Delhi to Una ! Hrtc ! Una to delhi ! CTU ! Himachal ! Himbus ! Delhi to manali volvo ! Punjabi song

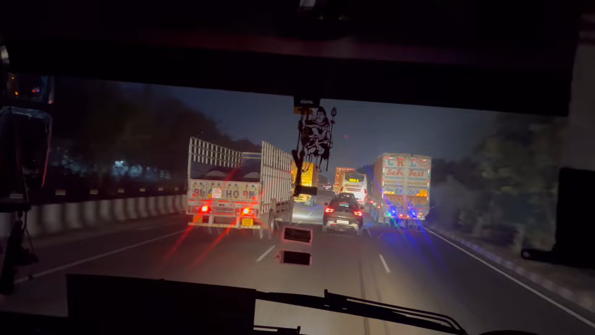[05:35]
वैसे बाईयो अब भी आप जैसे देखी पा रहे हो और इससे पहले भी मैं हर वीडियो में ये बात जरूर उठा चगा हूँ कि आप देख रहे हो कि तीन की तीन लेन ये कवर कर रखी दी ट्रक वालों ने देखो यार दो लाइन का भी समझ में आता है कि ट्रक वालों
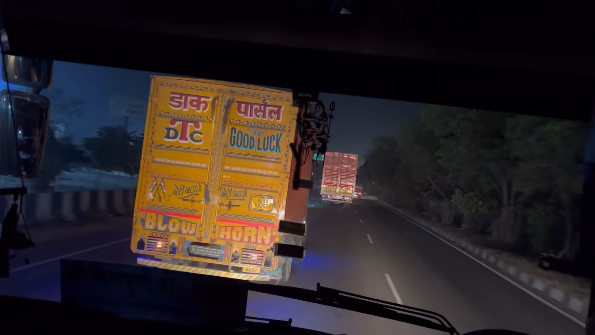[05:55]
को ओवर टेक करना पड़ता है अब ये लगा लो ये फास्ट लेन में ट्रक वाला क्या कर रहा है तो इनकी वज़ासे बहुत
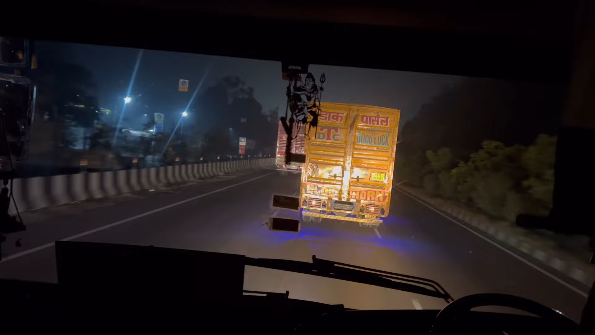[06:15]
एक्सि� तो इसलिए ये ट्रक ट्राइव कर रहा है कोई ना इनको माफ करता हूँ यार ये कितने लोगों की जान जाती इनके वज़ासे आप वो सोच भी नहीं सकते इंडिया में और भाईयो कोई मुझे ये मत जज़ करने लग जाना कि भाई मैं तो कोई बड़ा ही अंबानी का बे
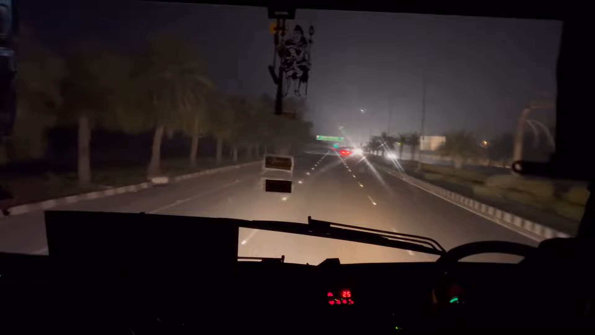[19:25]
राजपूरा और पट्याला की तरफ और ये सीधा रास्ता भी हमें मोहाली और चंडीगर की तरफ ले जाई जा रहा है और हम जिरकपुर हो के भी चंडीगर जा सकते हैं
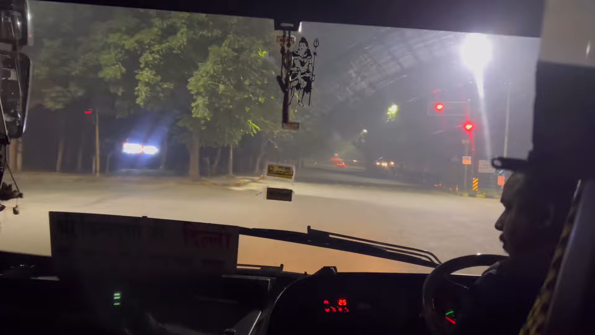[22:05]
लो बाई और यह भी हम चटड़ गया चंटिकड मनाली वाले मेन हाइवे पे रूप नगर तक हम भी इसी हाइवे पे सफर
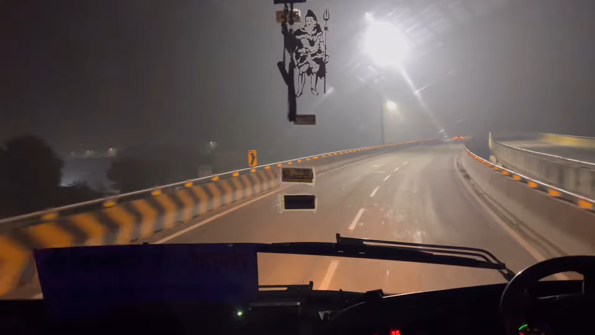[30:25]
लो भई और यह भी हम पहुच गया रूप नगर और फलाई और की निचे से जो लेफ्ट वाला रास्ता है यह आपका निकल गया भई आगे फगवाडा और जलंदर की तरव जो मेन आपको दिनली और अमरी सरवाले मेन हाईवे के उपर छोड़ देता है
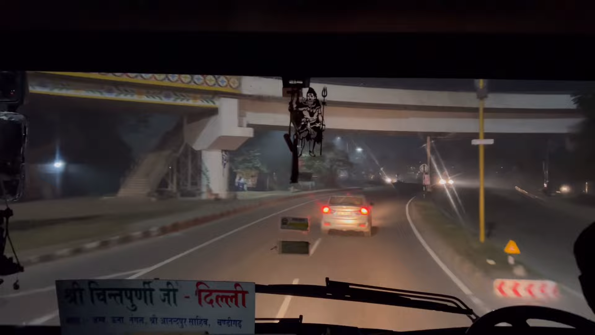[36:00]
अभी आपका आगे मंडी बिलासपूर कुल्लू और मनाली की तरफ और जो यह सीधा हाईवे जिसके अभी हम जाएगे और � यह सीधा रास्तागे निकल जाएगा सिरी आनद पूर्शाइब नंगल उन्ना कांगडा दरमसाला की तरफ